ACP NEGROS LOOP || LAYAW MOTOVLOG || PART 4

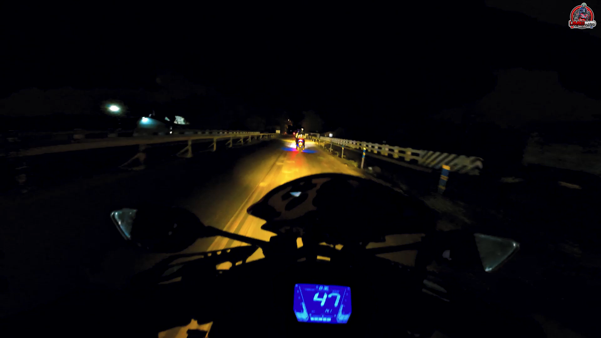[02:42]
kasi yung stopover namin Dito sa Bandang North And Pasensya na kayo Kung hindi ako nakarecord Dahil nga As I've mentioned earlier Umo-ulan Nabutan kami ng ulan Doon sa Bais Hanggang sa Ginhulgan Gihulgan ba?
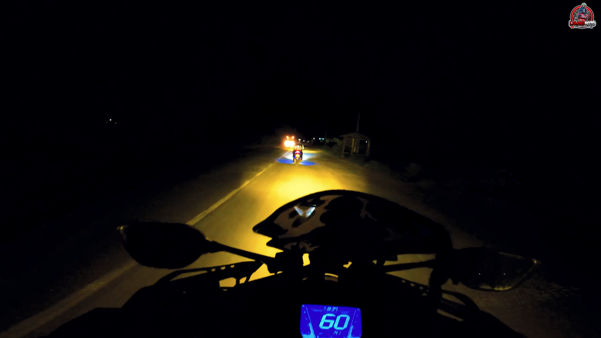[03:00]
Ginhulgan Dito lang sa San Carlos Medyo tumila yung ulan Kaya Nakapag-record tayo ulit One bar pa lang naman Yung nabawa sa atin So okay pa yan Kahit dire-diretso na Kaya pa to All stack naman yung motor natin Medyo tipid naman tayo sa gas At yung OBR natin Medyo pagod na rin Gusto nang humiga At magpahinga na Kasi nga bukas may Pasok pa Gusto nyo nang magpahinga Ang ganda sana ng view dito For sure Kita nyo ba yung ilaw na yan Hindi ko alam kung ano
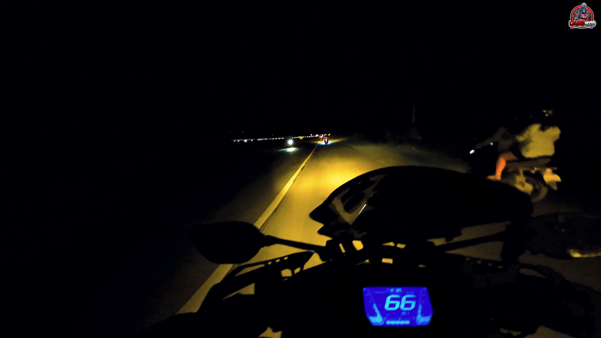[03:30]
yan Pero Kung maliwanag siguro Ay magandang view din yan So sana kakaalam dyan Ano ba yung mga ilaw na yan Mga bukas Dito sa San Carlos City Marami pa kaming dadaanan San Carlos Escalante Tuboso Calatrava Sagay Cadiz Manapla So medyo marami-rami pa And Sabi ni Dr. J Ay Meron pa daw Part dito na Medyo banking yung daan At
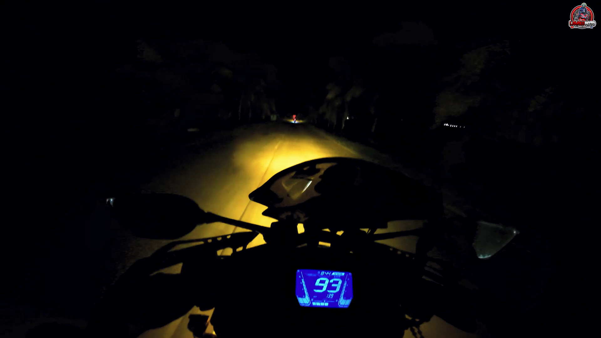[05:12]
Facing namin Mga boss Kasi medyo Maluwag naman Yung daan Kahit na madilim Good thing na Meron tayong MDL Mini driving lights Or auxiliary lights Pang dagdag sa Mahinang Ating motor Kasi alam naman natin Yung ilaw Ng Aerox Na motor O hindi ko alam Sa iba Basta yung Stock na ilaw Ng Aerox Ay mahina talaga So dapat Meron tayong auxiliary lights Or MDL So tignan nyo naman Naka
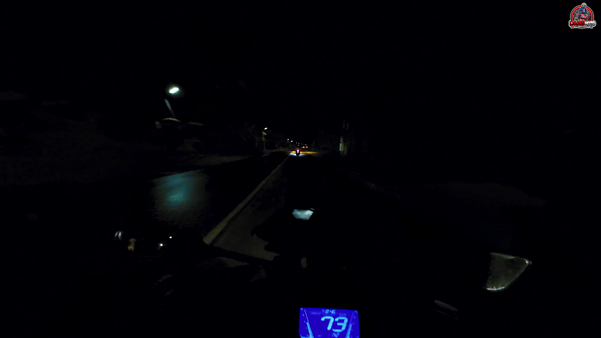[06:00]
naman nakakasakop At saka sa kabilang side lang Yung sa right side natin Wala namang streetlights So need pa rin natin Ang ilaw
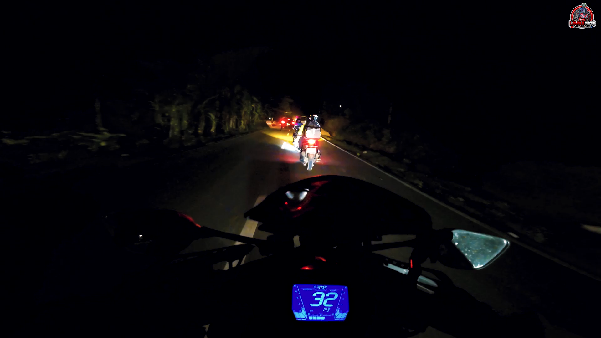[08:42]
Railings Yung Mga Highway dito Tsaka kita nyo naman Ginagawa Ginagawa ba to O nagka-lanslide dito Ang daming kurbada Sa part na to Tsaka ang dami ding Buhangin-buhangin Sa daan So dapat Ihingat tayo dito Baka Mag skid yung Gulong natin dito Dahil nga Ang daming buhangin Ayan no Mga buhangin Mga boss Dahil sa Pagka-lanslide Siguro dito Ayan ang dami Tapos kurbada pa Medyo delikado yan Ayan oh Ang dami Tsaka Ang
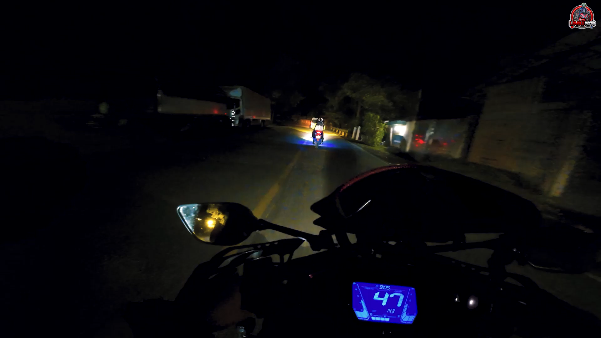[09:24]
Kung hindi kurbada Sa kaliwa Kurbada sa kanan Grabe First time din natin Dumaan sa Lugar dito O sa Sa road na to So update tayo Mga boss Oras natin Ay 9.12 na Ng gabi And nandito na kami Sa Tuboso Dahil may nakita na naman Tayong karatola Or Arco ba yung tawag to Basta Design Para malaman natin Kung nasaan na So nasa tuboso na nga tayo Mga boss So medyo maganda-ganda na yung daan dito Kasi nga Gabi na At
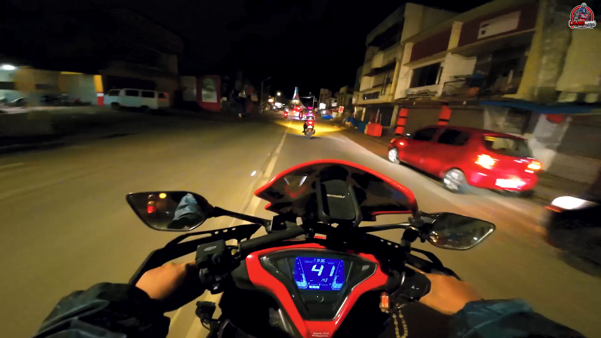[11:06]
So update tayo Mga boss Oras natin ay 9.36 na Ng gabi And nandito na kami Sa Escalante City Sa City proper Mismo ng Escalante
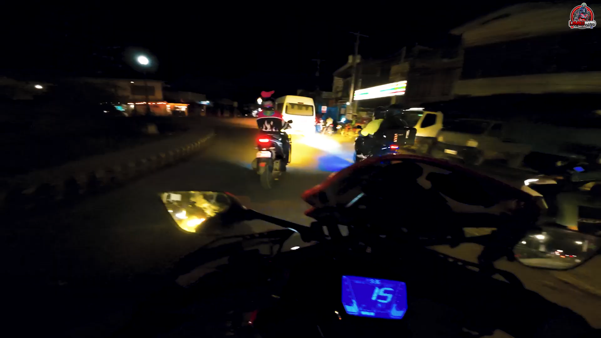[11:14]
So tuloy-tuloy na to Dire-diretso na Hanggang Sagay City And Malapit-lapit na Namin matapos Yung Negro Slope Yun nga lang Ay medyo Dalawang araw Namin ginawa Daming aso dito Well hindi lang naman dito Sa lahat naman Ang Dinaana namin Grabe yung aso talaga Hindi naman May iwasan yan Sa ganitong Daan